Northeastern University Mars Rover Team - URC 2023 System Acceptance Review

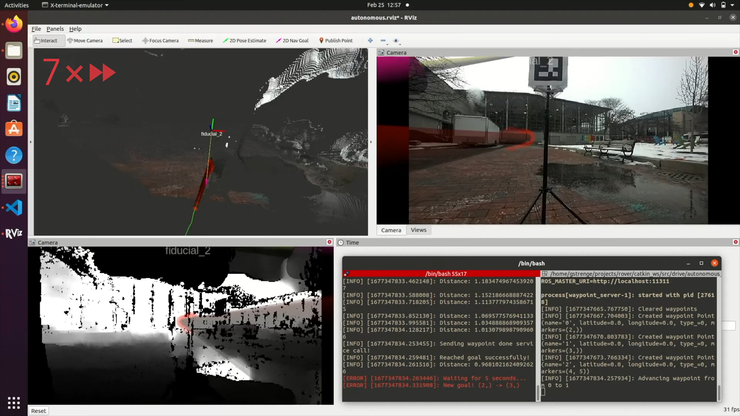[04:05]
building up a cost map of the rover's environment for more reliable navigation to GNSS waypoints.
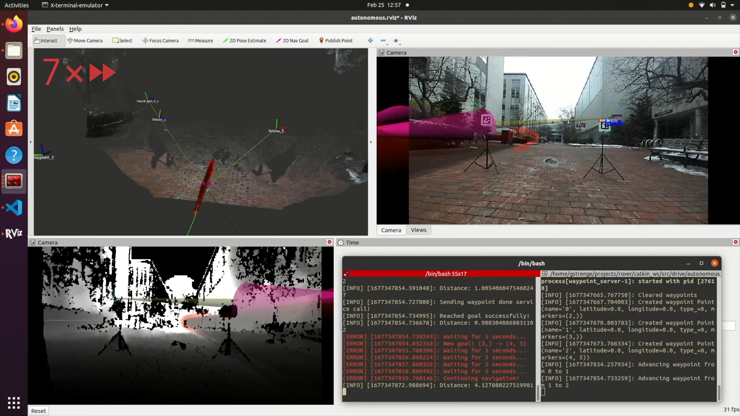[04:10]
Aruca detection works on multiple cameras across the rover, preventing the fiducials from going unseen.